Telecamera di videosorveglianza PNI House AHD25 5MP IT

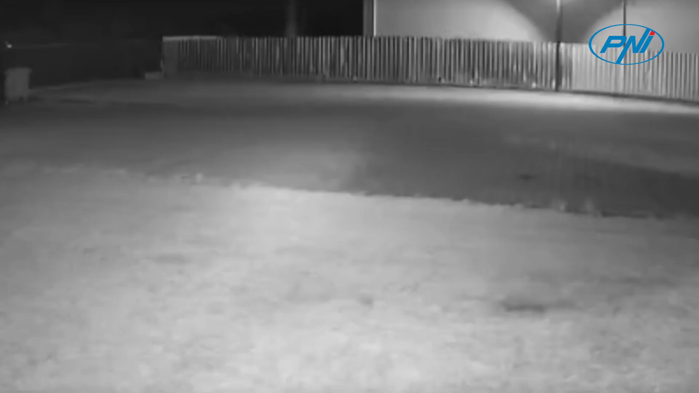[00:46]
AHD25 può acquisire immagini nitide anche di notte fino a una distanza di 25 metri.
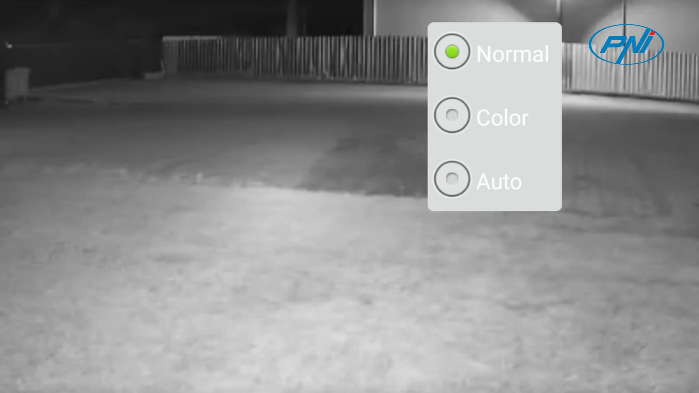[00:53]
La custodia in metallo e la classe di impermeabilità